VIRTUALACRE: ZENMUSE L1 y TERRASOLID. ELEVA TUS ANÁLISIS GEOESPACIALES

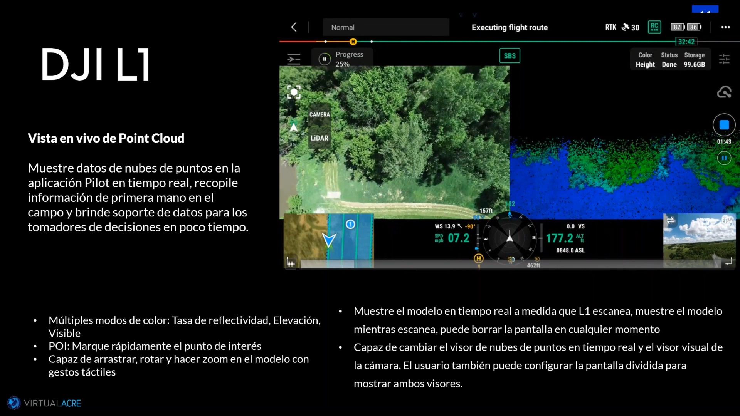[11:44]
Directamente, podemos realizar las diferentes adquisiciones de información en tres diferentes modos de vuelo. Modos de vuelo lineal, modos de vuelo de cartografía y modos de vuelo oblicuo. El modo de vuelo lineal, como lo estamos viendo a continuación, lo podemos fácilmente embarcar con un KML y una línea, donde podemos realizar los levantamientos y parametrizar absolutamente todos y cada una de las características de adquisición de datos. Aquí, como lo estamos viendo, tenemos una altitud, en este caso, de 177 metros y, si nos fijamos a mano derecha, estamos capturando información de manera correcta.
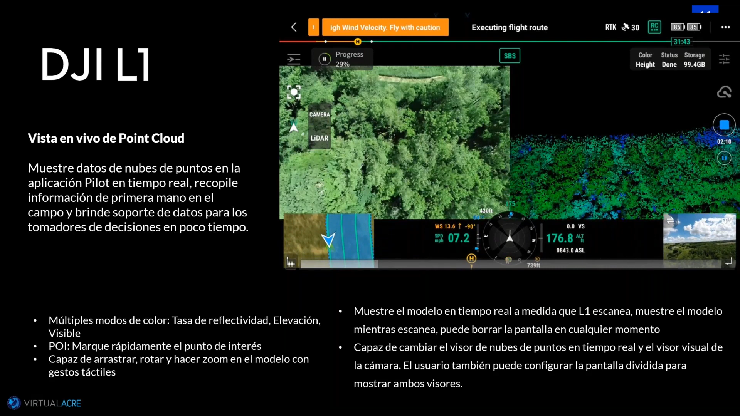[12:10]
Vamos a hablar ahora de cuáles son los parámetros recomendados.
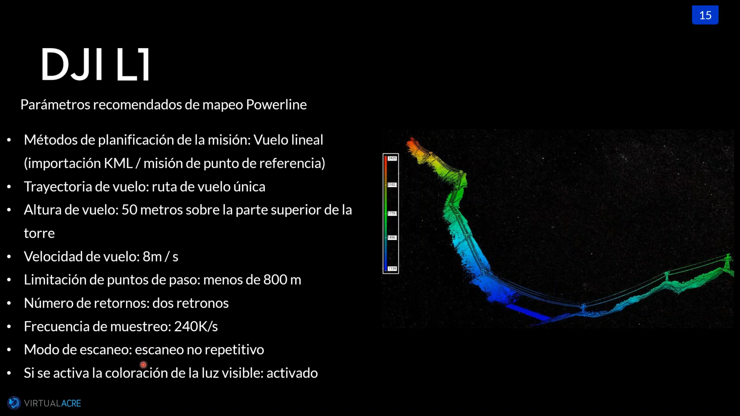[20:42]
El modo de escaneo va a ser un escaneo de tipo no repetitivo. Y vamos a activar, en este caso, la coloración para tener fotografías y tener, en este caso, la correcta distribución de color.
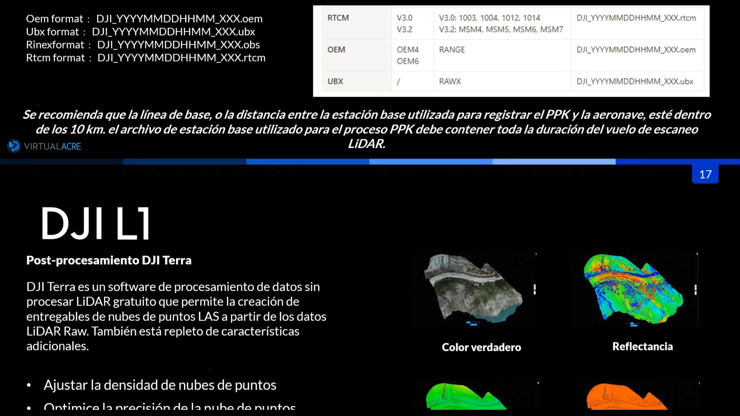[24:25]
directamente lo que voy a hacer es el procesamiento de datos. El procesamiento de datos, en este caso, siempre tiene que pasar por DJI Terra, ¿vale? DJI Terra es un software, en este caso, directamente DJI, en el cual, de manera con la licencia básica que tiene DJI Terra, puedo hacer el procesamiento de esta nube de puntos. Cabe destacar que DJI Terra me permite, en su versión básica, me permite realizar el procesamiento en PPK.
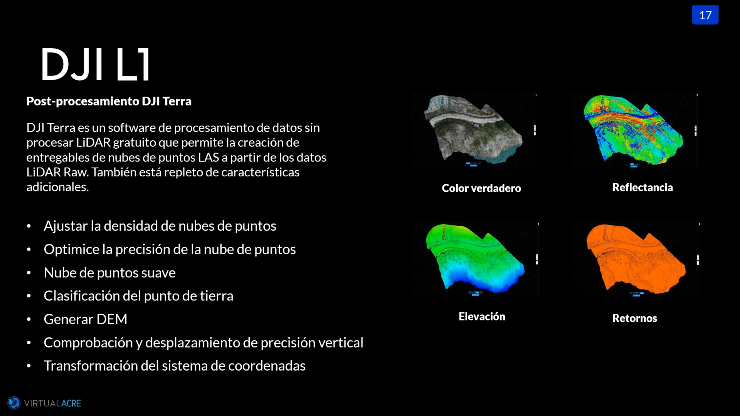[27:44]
Me permite ajustar geoides, me permite llevarlo a cualquier tipo de sistema de coordenadas, y me permite incorporar sistemas de coordenadas arbitrarios que yo tenga. Aquí podemos ver en el siguiente video cómo se visualiza, y es algo muy intuitivo que hacemos con DJI Terra.
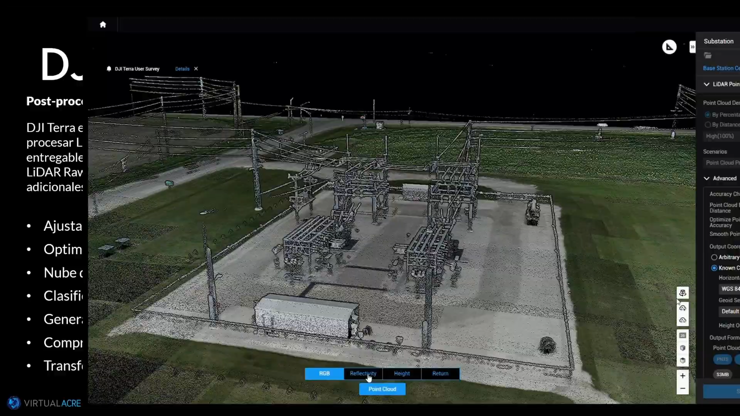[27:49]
Lo primero que vamos a hacer es seleccionar el set de datos. Una vez tengo seleccionado el set de datos, lo que le voy a decir, en este caso la nube de puntos, es cuál es el porcentaje o distancia que quiero de mi nube de puntos. Directamente puedo escoger el 100% en formato bajo, que sería 5.26, y en formato medio, que sería 25.6 de porcentaje.
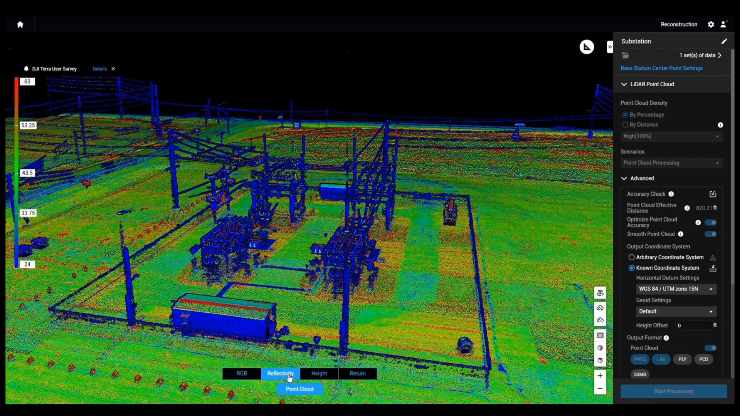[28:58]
Esta nube de puntos va a ser exportada, como su nombre lo indica, lo puede exportar directamente en LAS, en PLY, PSD, o en los diferentes formatos.
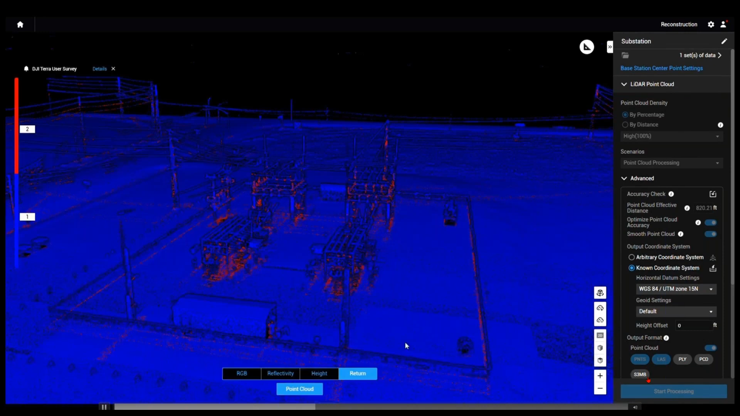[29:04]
En este caso, lo exporta en un formato LAS de versión 1.2. Adicional a eso, me exporta lo que es el Sbet.out, que son las trayectorias que he tenido.
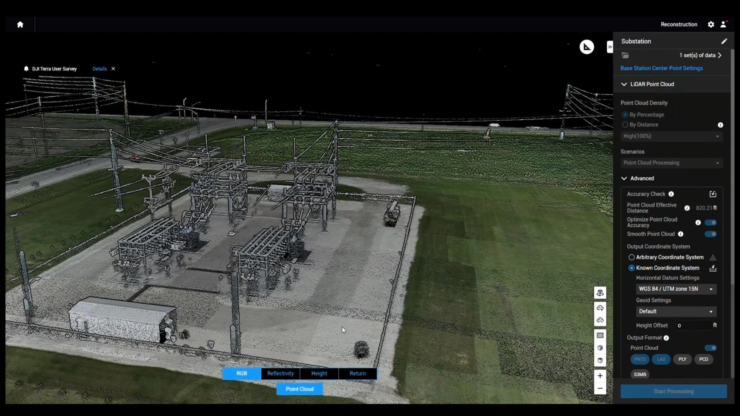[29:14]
Vamos a ver que estas trayectorias van a ser muy importantes, y va a ser un archivo primordial para realizar la corrección,
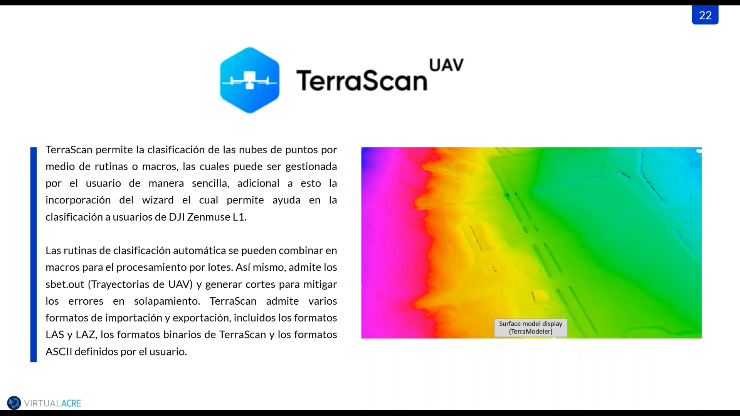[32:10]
Un usuario experimentado puede utilizar rutinas y diferentes macros que se ajusten a los diferentes requerimientos del trabajo que necesita realizar.
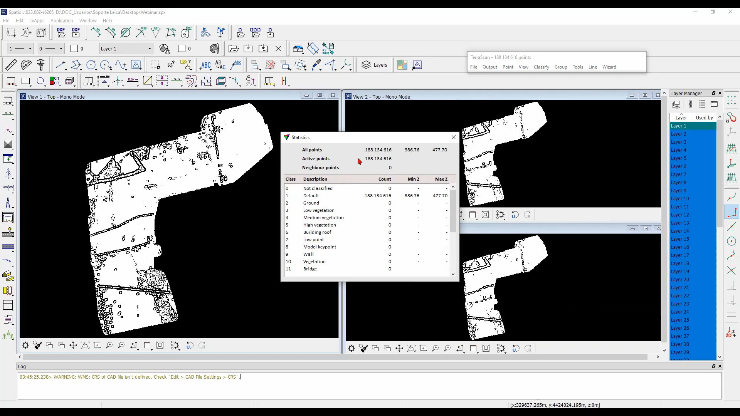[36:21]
Aquí podemos ver la cantidad de nueve puntos y un dato estadístico.
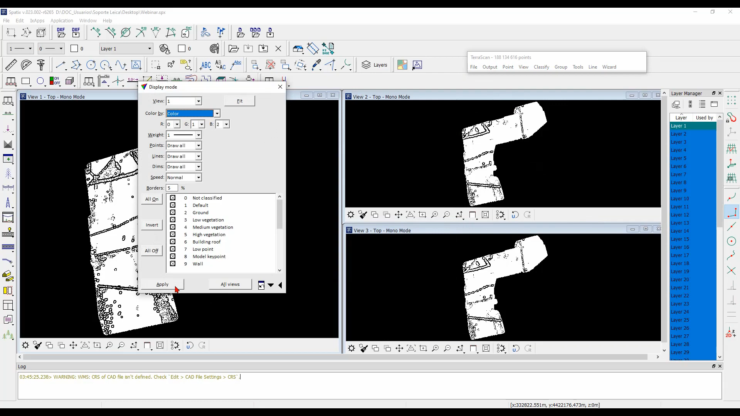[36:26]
Directamente vamos a realizar aquí un display mode o, digamos,
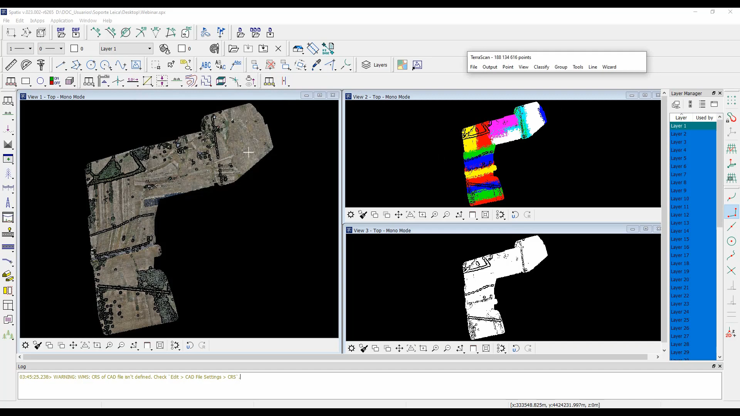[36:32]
una correcta visualización y solamente por comodidad una correcta visualización. Entre la mano izquierda que tenemos el RGB y la mano derecha tenemos el diferente error.
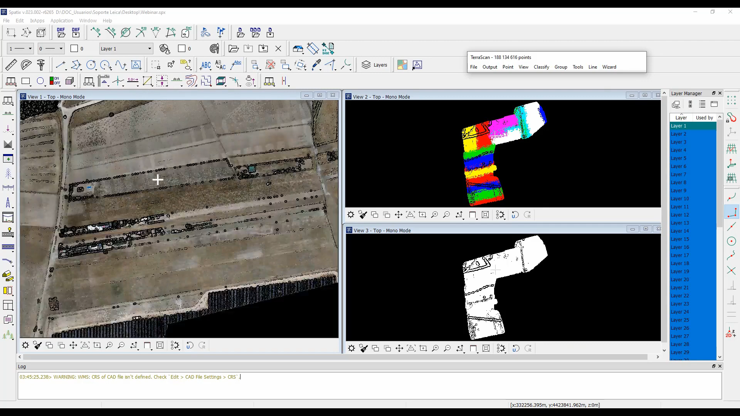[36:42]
Aquí vamos a ir un poco rápido, pero más adelante vamos a ver cada uno de estos parámetros.
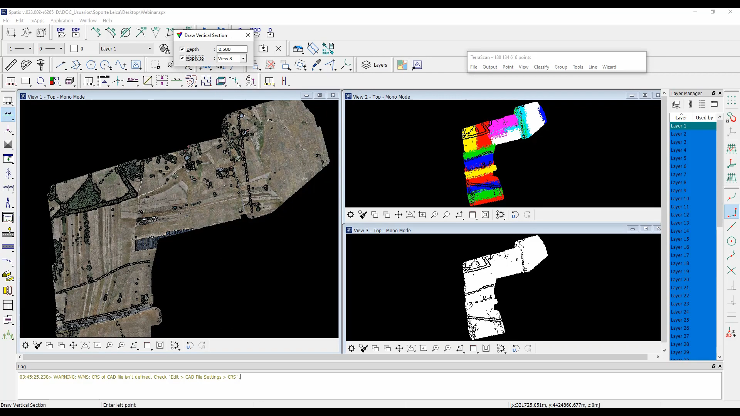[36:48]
Aquí lo que voy a hacer es verificar, en este caso, las diferentes correlaciones de la nube de puntos. Hago un chequeo inicial de la nube de puntos y empiezo a realizar el wizard.
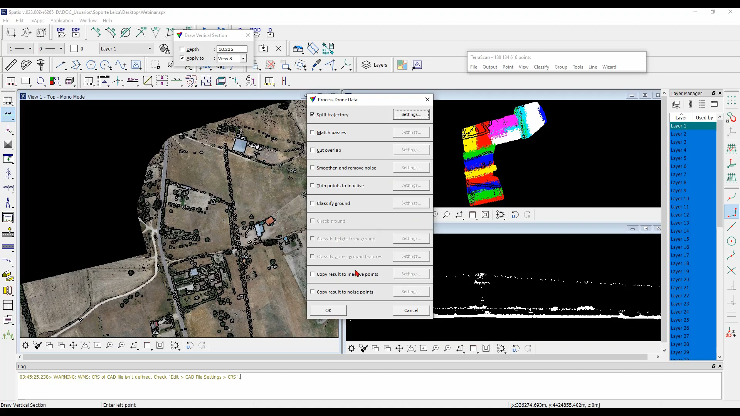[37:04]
Directamente lo primero que voy a hacer es el split de trayectorias. Entonces, fíjense que las trayectorias, en este caso, no estaban de manera cortada, de manera correcta y, en este caso, las estoy cortando de manera correcta y las estoy visualizando.
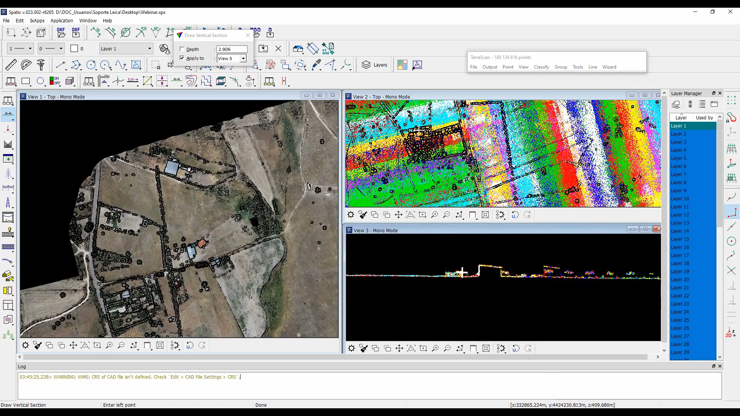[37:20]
Adicional a esto, fíjense que tengo una gran cantidad de líneas y tengo un pequeño ruido dentro de las diferentes líneas.
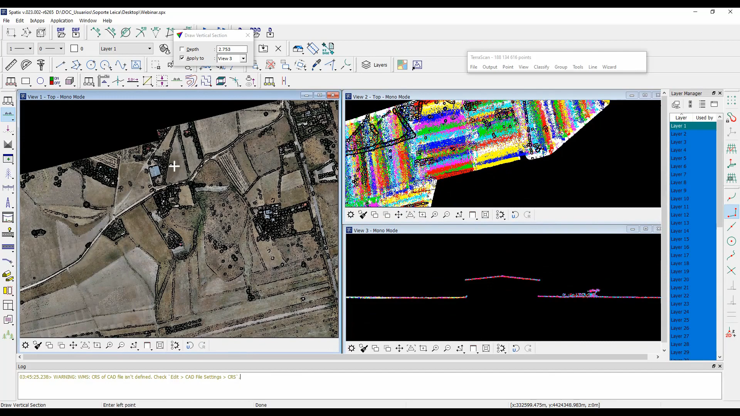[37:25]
Aquí lo podemos ver. Y, en este caso, lo que vamos a hacer directamente es pasar a Terramatch. En Terramatch tengo unos pequeños datos que lo puedo, en este caso, modificar o variar. Y fíjense que él directamente me va a traer un control report.